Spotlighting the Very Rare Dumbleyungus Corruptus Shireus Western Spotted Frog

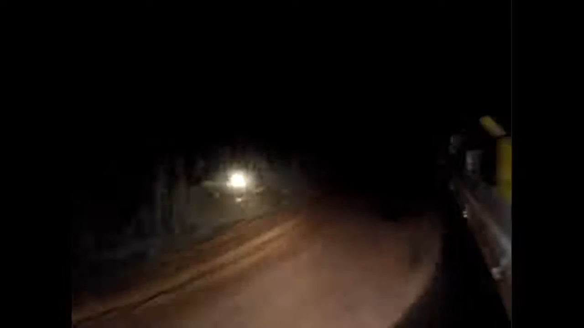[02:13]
So, the rubbish dump's just over there, fellas. Someone's over there dumping rubbish. But just over there beyond this casuarina tree, about 15 metres in front,